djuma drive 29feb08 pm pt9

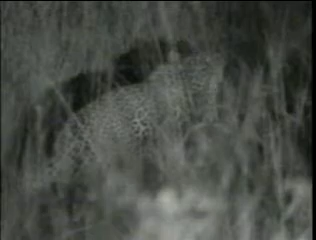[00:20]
Now again, this is also quite confident of him. And it's a combination of a few things, but the main reason is just that there's not many other males active up here. If some of the big guys, Tyson and Mafufanyan, back in the day of Shivati when he was still around, if they were active up here, this guy wouldn't be quite as brave. But there's not other males, so he might as well assert himself. Leave a scent mark. Leave his scent all around as the busy male up here.
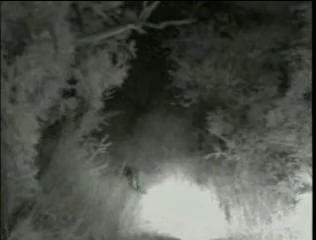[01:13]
Something else that's really nice to see is just how much more relaxed he is. Just in the last time I saw this male was a while back, probably 6 weeks ago, 8 weeks ago, and already you can notice a bit of a difference.
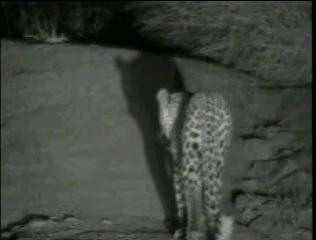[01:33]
Ah, fantastic, giving us the pose there.
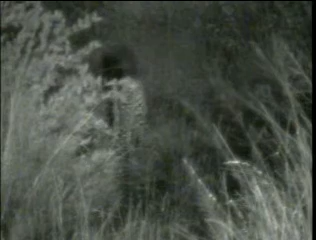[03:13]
There's a good chance this leopard will hunt tonight as well. He's looking very lean. Probably hasn't eaten for at least 4 days, maybe 5 days.
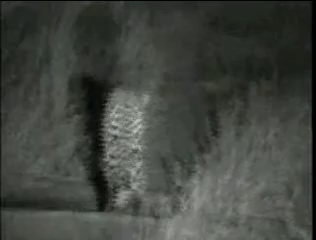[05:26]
Look at that tail tip. Nothing new. There was an update on the Angala in the north. I didn't quite get it. And then this Ingwe is now mobile on Central Road, heading east, not too far from Ahina Road now.